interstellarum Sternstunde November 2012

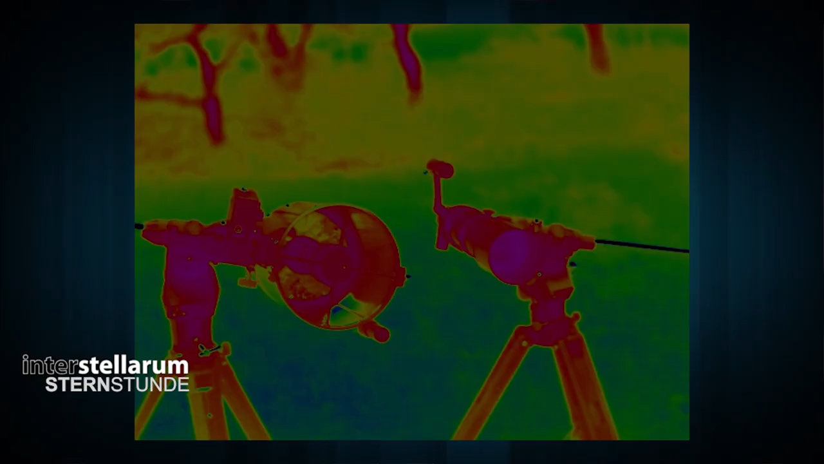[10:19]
Ja, das ist jetzt ein Zeitrafferfilm,
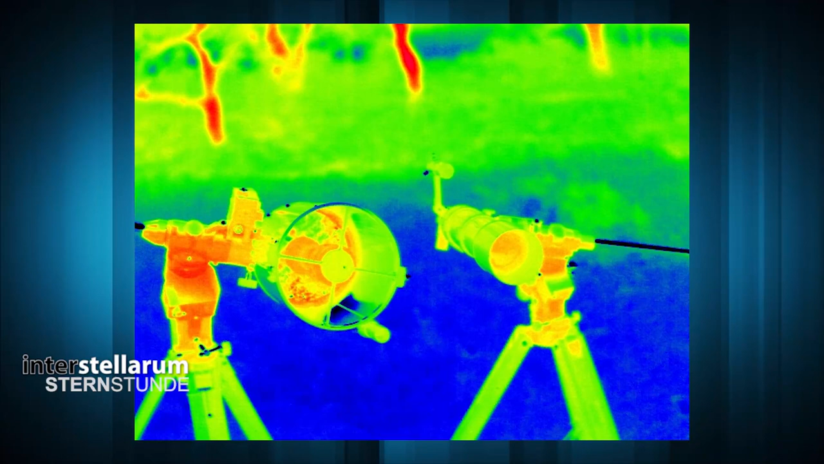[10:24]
15-fach beschleunigt gegen die Natur. Links ein Spiegel, rechts ein Refraktorteleskop, also ganz typische Teleskope, wie sie der Amateur benutzt. Das ist so ein offener Tubus, Kassegreinbauweise, klassischer Achtzöller. Also in Realität lief der Versuch jetzt über zwei Stunden. Man sieht also ganz deutlich, dass der Spiegel sehr schnell auskühlt, aber immer noch ungleichmäßiger bleibt als der Refraktor.
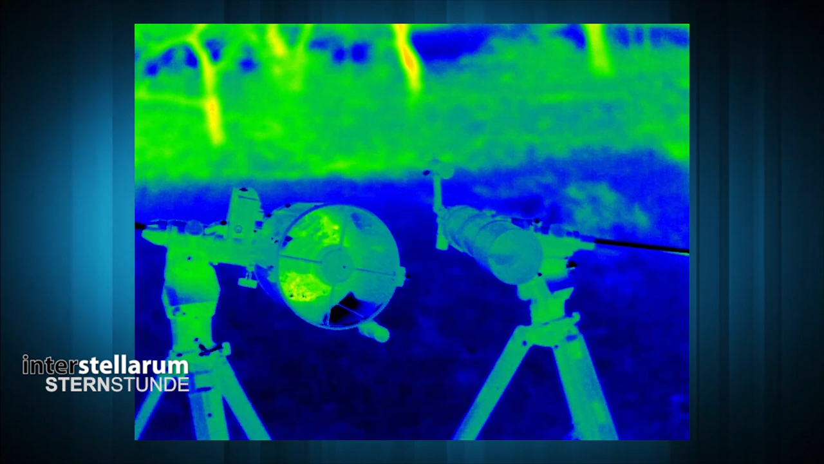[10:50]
Das heißt, so ein geschlossenes Linsenteleskop muss man ein bisschen früher herausstellen. Es wird halt langsamer kalt, aber dafür hinterher dann gleichmäßiger. Wir sehen es auch zum zweiten Mal und ab und zu blitzt es in dem Spiegel nochmal rot auf. Wie erwärmt sich das denn nochmal? Na, das sind eigentlich wir. Denn ein Spiegel ist ja auch ein thermisches Infrarot.
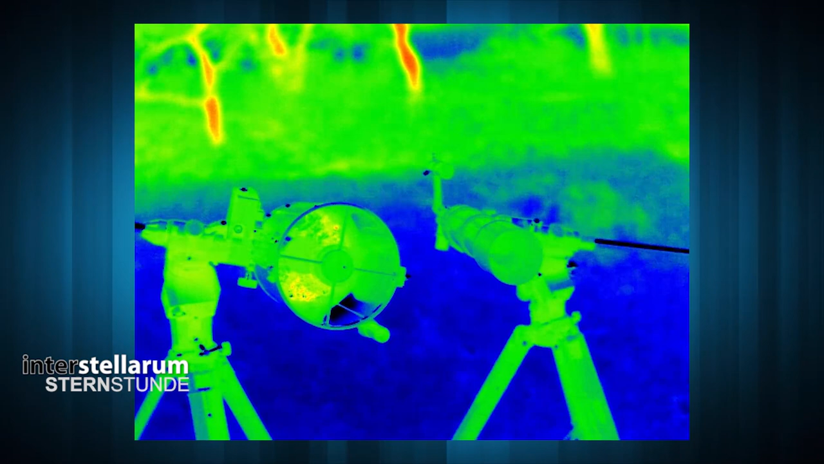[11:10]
Ein Spiegel ist ja letztendlich nicht anders als auch eine besondere Sorte von Licht. Und da sind wir einfach uns selber vor den Teleskopen hergelaufen. Was lernen wir für die Praxis draus?
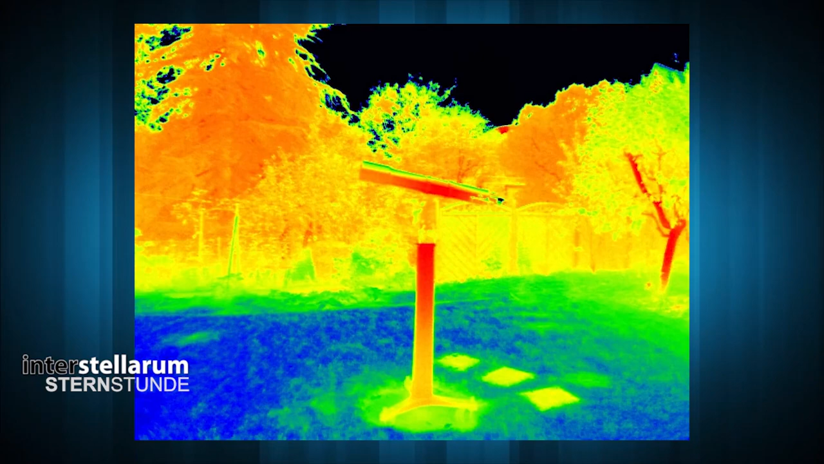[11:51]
Und erklär uns bitte, was wir da sehen. Ja, gestartet haben wir das dann eigentlich mit dem Aufbau, kurz nach Sonnenuntergang. Und man sieht, dass also das Teleskop als solches am Anfang recht schnell kalt wird. Also von oben her blau, ne? Ja, das ist auch die Abstrahlung in den kalten Himmel. So ein kalter Himmelszelt hat also eine reflektierte Temperatur vielleicht von 30, minus 40 Grad, also sibirisch kalt.
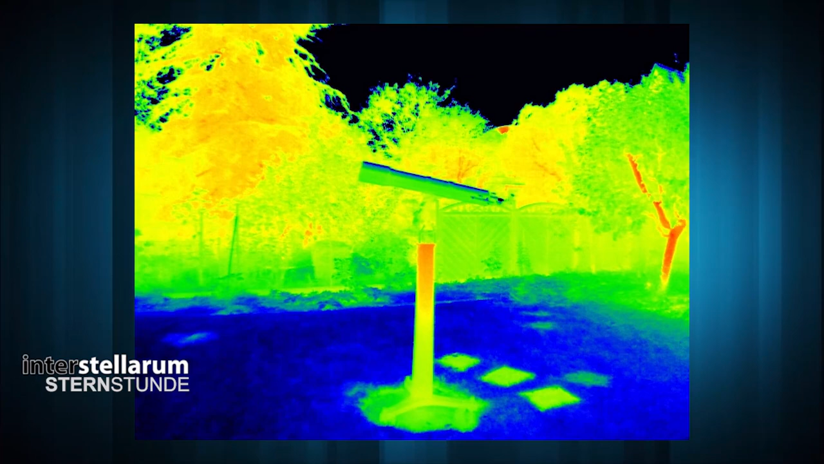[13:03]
wenn man sich eine riesengroße mit Gras oder mit irgendwelchen Feldfrüchten bewachsene Wiese aussucht. Das kann auch von mir aus so Rampunzel oder Zuckerrüben sein, das ist egal.
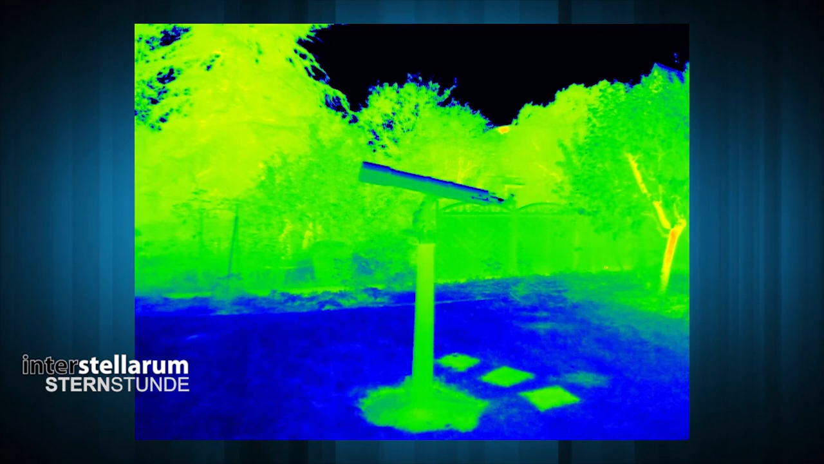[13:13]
Aber es muss eben offen sein und da vor allen Dingen keine großen Volumina besitzen, wie zum Beispiel ein schöner, großer, belaubter Baum oder eine dicke Hecke, weil sich da viel Warmluft noch lange drin fangen kann.
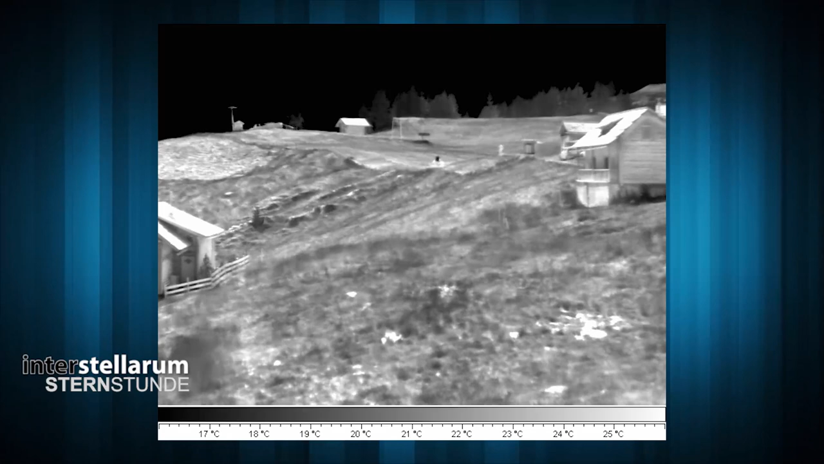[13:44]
Da sind also durchaus mal ein lockerer Hektar Wiese abgebildet. Wir sehen die Bilder interessanterweise in schwarz-weiß. Normalerweise sind wir gewohnt von Thermografiebildern, dass die ja knallig bunt sind. Warum hast du hier schwarz-weiß gewählt? Also schwarz-weiß ist vor allen Dingen tagsüber sehr empfehlenswert, weil die Temperaturunterschiede allein durch Zaunfälle,
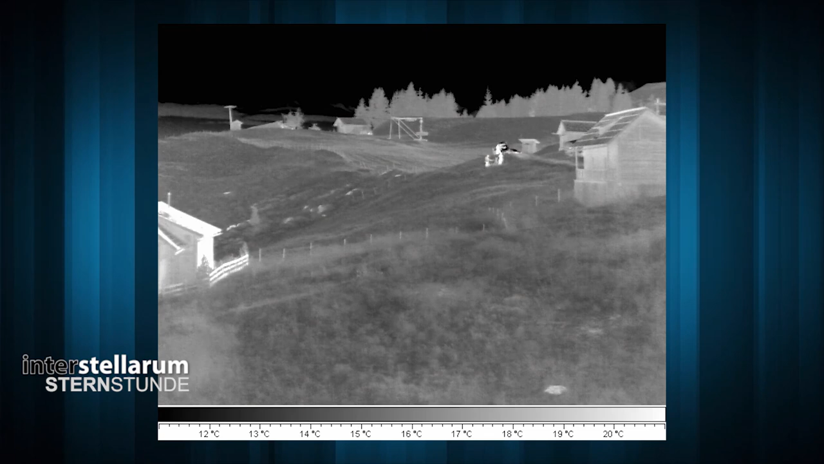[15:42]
viel andere Schotterwege drumherum, also die Luft wird richtig heiß und steigt dann auch mit großer Macht und mit großem Druck nach oben. Weil warme Luft ist ja natürlich ganz klar leichter wie Heißluftballon. Jetzt bei diesem Video ist es jetzt schon in der abendlichen Abkühlungsphase.
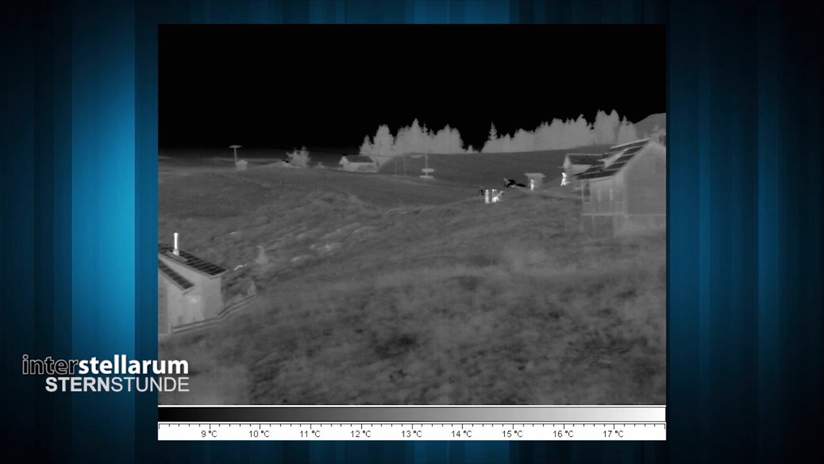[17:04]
Nichtsdestotrotz, die Felsen, die Wiese, haben noch so viel Wärme gespeichert, dass auch jetzt immer noch Wärme in die Umgebung abgegeben wird. Aber die Kühlung ist jetzt stärker, weil der klare Himmel ist jetzt über der Wiese. Es geht wesentlich mehr Energie durch die Abstrahlung in den kalten Himmel verloren, als durch die Wiese nachgewärmt wird.
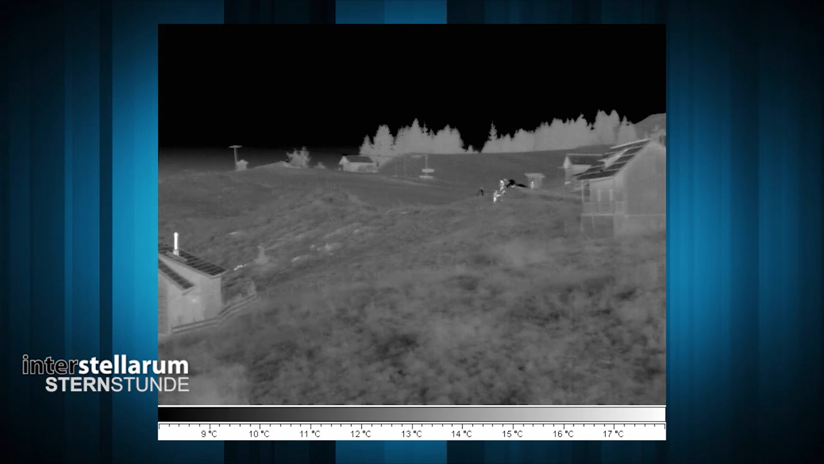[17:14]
Und dadurch wird die Luft schwerer und fließt jetzt wieder talabwärts. Hier kann man ganz deutlich an diesen talabwärts fließenden Zungen sehen. Sieht aus wie auf einer Teerstraße nach dem Regen oder beim Rohrbruch.
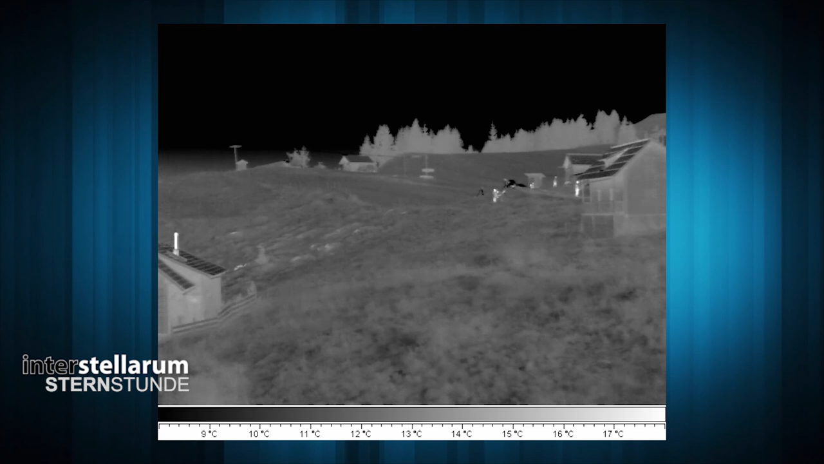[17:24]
Da sieht man dann auch immer so diese Zungen runterfließen. Natürlich ist das so die Zeit, wo man klassischerweise beobachtet.